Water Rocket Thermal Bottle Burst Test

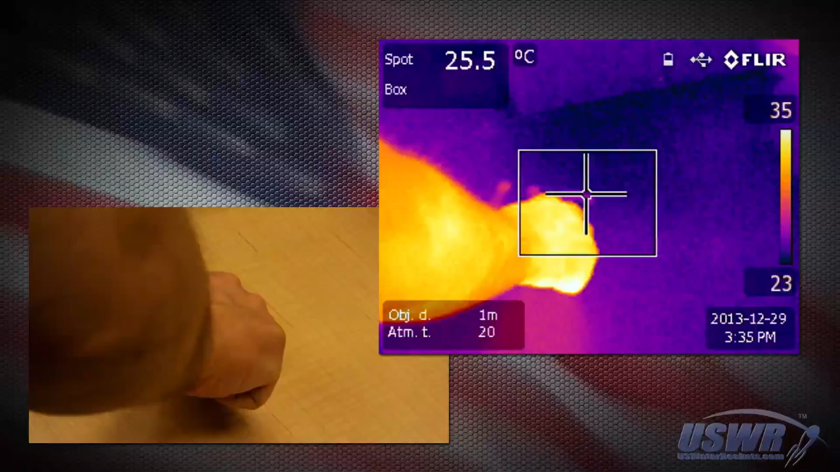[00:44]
On screen: spot 25.5°C
To interpret the infrared images, the scale on the right will show the maximum temperature and the minimum
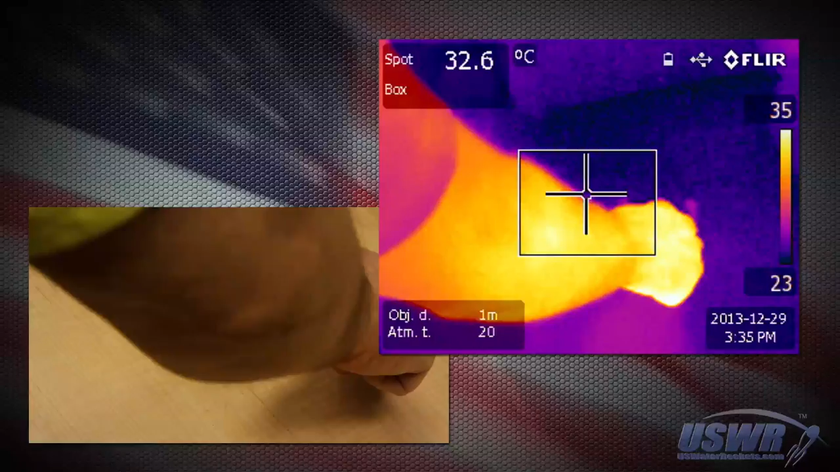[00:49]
On screen: spot 32.6°C
temperature on a color gradient that corresponds to the temperature range in the scene.
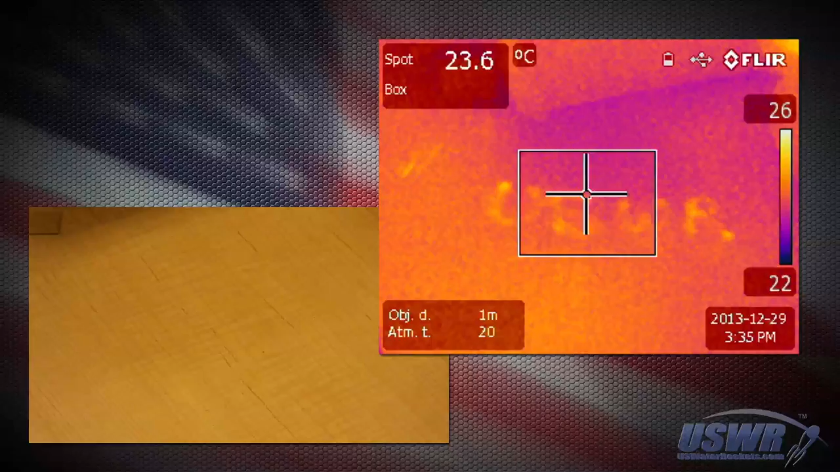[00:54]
On screen: spot 23.6°C
The colors of the items in the scene correspond to the colors along the temperature gradient on the right. The infrared camera is so sensitive that you can write on a surface with the heat of your finger.
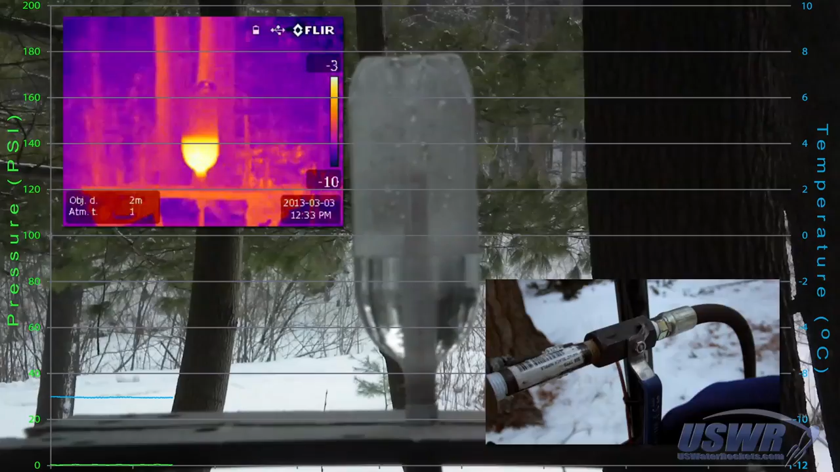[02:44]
With our compressor running and up to speed, we close the dump valve to begin filling the bottle with air. You will notice fairly quickly that there is a small rise in temperature. This probably means that our heat sink did not completely remove the heat generated by the compression of the air. If you look carefully, you will see that the internal air temperature of the bottle roughly corresponds to the temperature indicated by the infrared video. The changes in bottle temperature seen in the infrared video can therefore be attributed to the temperature of the air being compressed into the bottle that was not cooled by our heat sink hose.
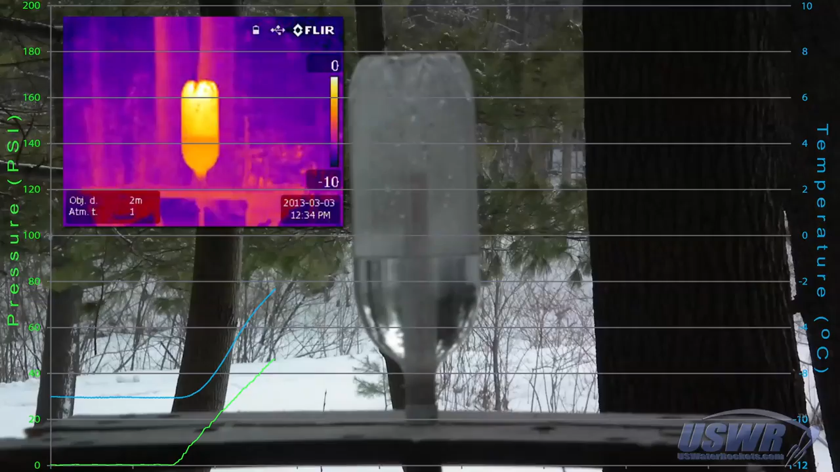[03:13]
We've speeded up the video here to show the bottle swelling as it is filled with air.
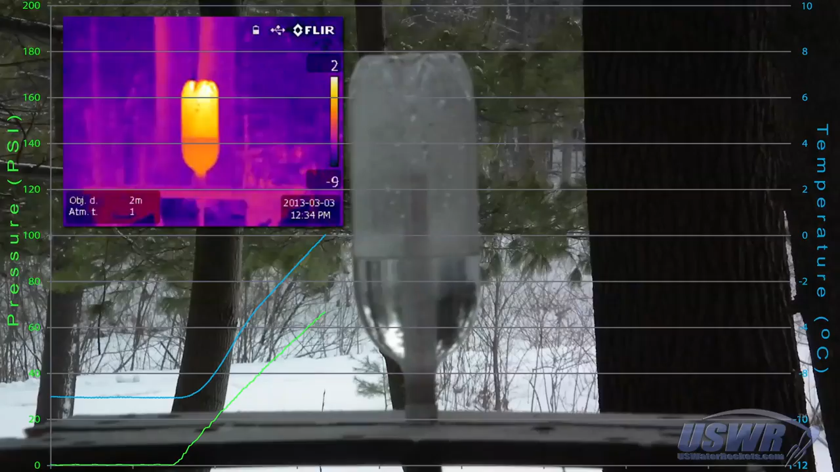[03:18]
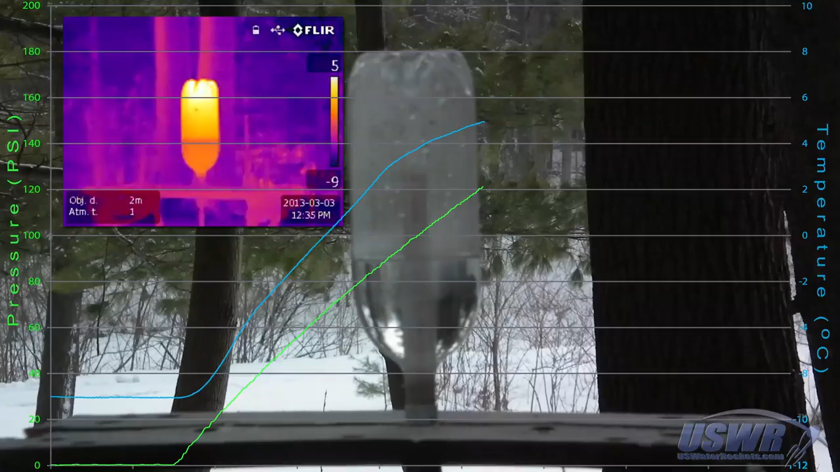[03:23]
At this instant, the bottle is just about to fail and you can plainly see that the external temperature of the bottle did not change in any significant way over the course of the test due to stretching of the plastic. We observed that the bottle temperature was warming from minus 9 to plus 5 degrees Celsius during the test, but this temperature increase tracks exactly with the temperature of the air inside the bottle.
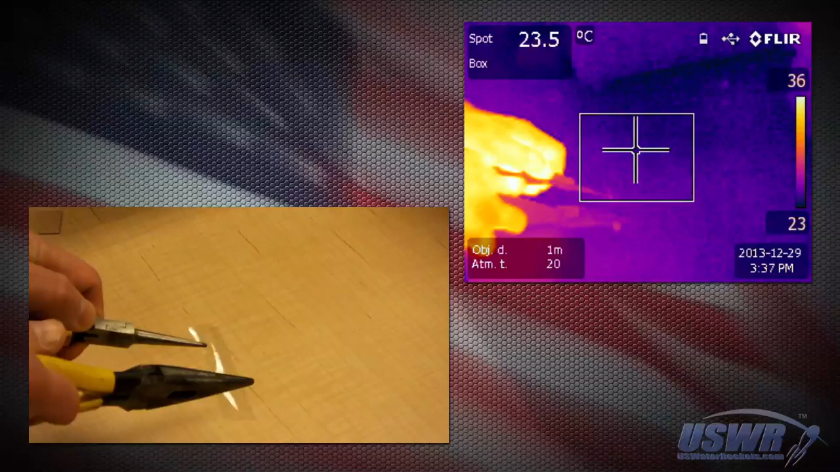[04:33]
On screen: spot 23.5°C
These tests show that the only way to generate any significant heat in the plastic was to repeatedly flex it or stretch it in rapid succession,
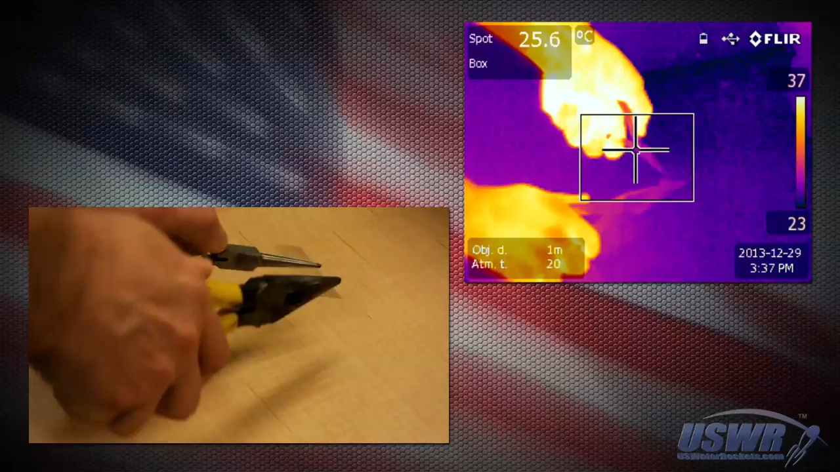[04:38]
On screen: spot 25.6°C
simply bending or stretching the plastic one time did not generate any significant heat.